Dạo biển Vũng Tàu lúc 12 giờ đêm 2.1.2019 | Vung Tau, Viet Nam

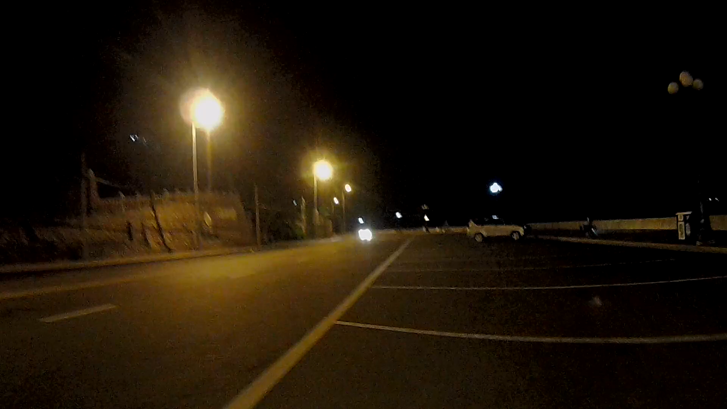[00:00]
Dạ, xin chào chị các bạn. Hôm nay xin mời chị các bạn chúng ta cùng đi dạo phố đêm, mà cái này là nửa đêm mà, dạo biển Vũng Tàu chị các bạn. Bữa nay là bây giờ là chuẩn bị ngày đầu của ngày 3 tháng 1 năm 2018 chị các bạn. Cái này là Diêm đang đi dọc qua đường Hạ Long qua khu cỡ bãi trước. Bây giờ sóng khá là to. Sóng rất là rì rào luôn.
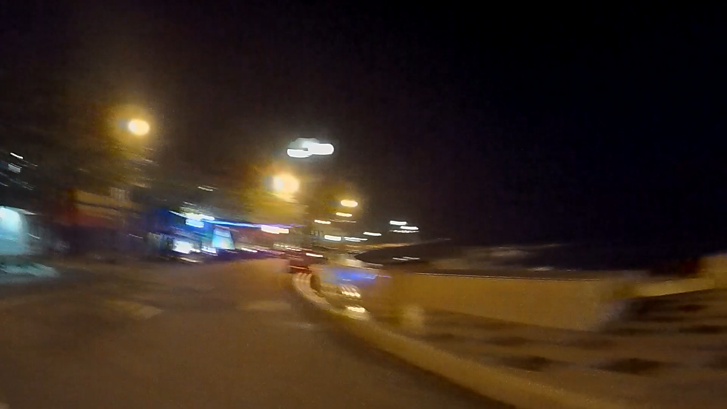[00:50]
Dạ, chỗ này là dâm ra đang đi ngang khu vực ở cái ba ngọc trai đen chứ các bạn. Mấy ngày nay thì gió biển Vũng Tàu khá là mát, nên là chị các bạn mình đi dạo để cảm giác nó mang mát hơn là những ngày kia ngày bình thường vì có cái gió đông bắc chị các bạn.
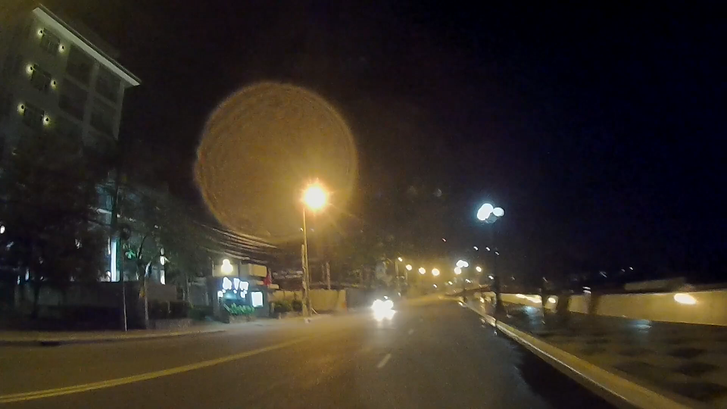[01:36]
đây, sóng biển đánh như khi nó bay nước trên bờ luôn.
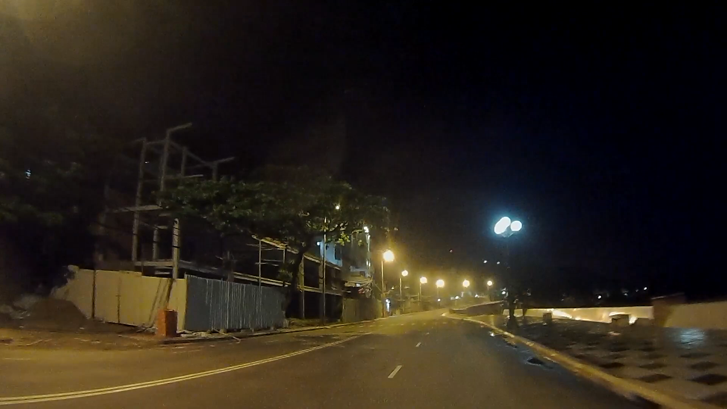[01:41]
Dạ, buổi tối mà đi dạo con đường này thì khá là thương người thôi. Đi một vòng bên biển nhưng mà giờ đây đi ra khu vực ở bãi sau. Đây lên dốc vừa cỡ bãi dứa như các bạn.
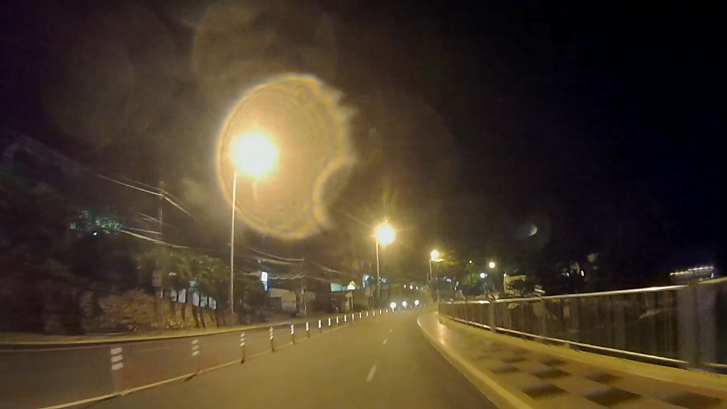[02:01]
Sóng biển thì cứ rì rào.
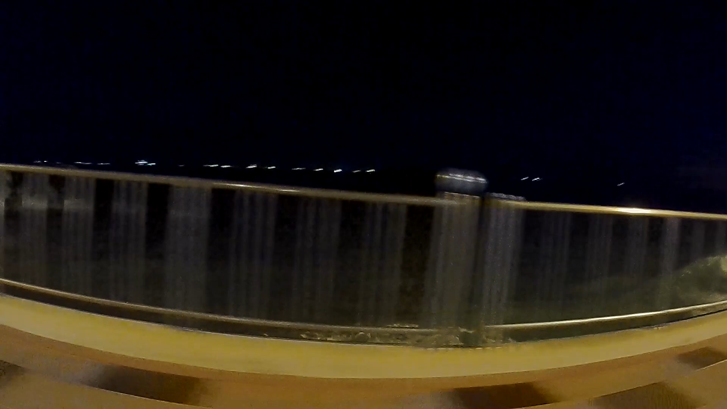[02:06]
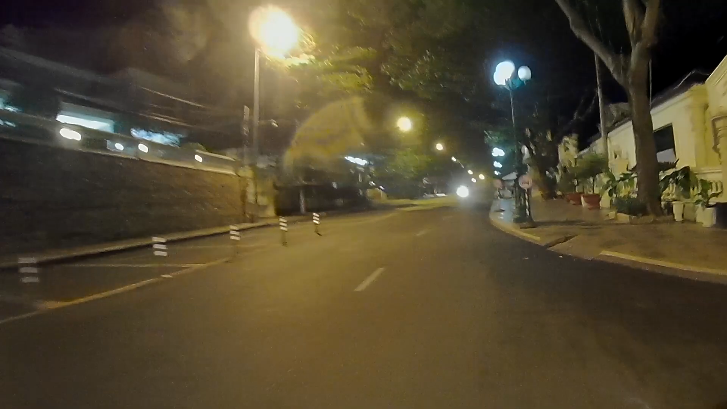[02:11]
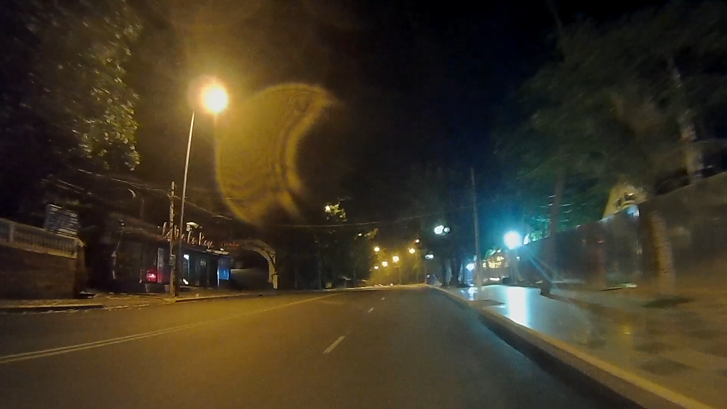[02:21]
Dạ, giờ này thì lên dốc vừa cỡ vòng quanh nó được nó nhỏ như các bạn. Trước là cái đi về Mũi Vĩnh Phong. Dạ. Mặc dù là bây giờ là nửa đêm nhưng mà đi ngoài đường thì vẫn có du khách đi qua lại đi dạo biển nha các bạn.
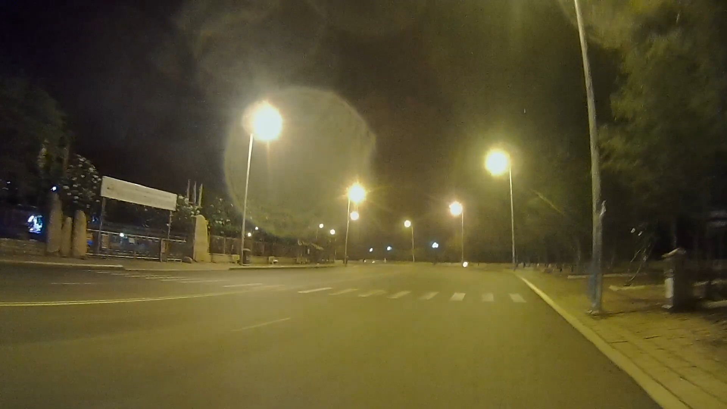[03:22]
Công viên Tàu Phùng à. Dạ, biển đêm mình đi cảm giác khá là lạnh. Quá nhỏ lạnh quá. Đây là năm 2019 rồi nhưng mà nên là thời gian trôi đi rất là nhanh.
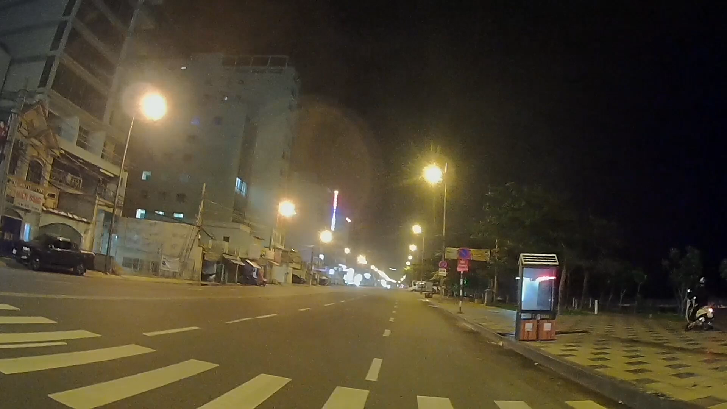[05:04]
Dạ, chỗ này thì em đi qua bên dọc đường Thiện Vân đoạn như các bạn. Dạ, cảm ơn chị các bạn rất là nhiều đã cùng đêm dạo một vòng biển đêm Vũng Tàu lúc giờ này là gần 12 đêm 1 giờ sáng. Em đã nhận các bạn trong những clip tiếp theo, clip đi xuyên đêm.